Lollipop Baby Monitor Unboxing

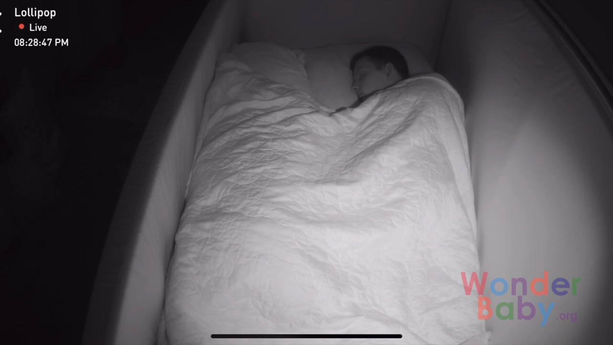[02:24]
You can still really see him well, and you can still zoom in and see so much detail. So this has been a really great camera. We've been loving playing with this camera.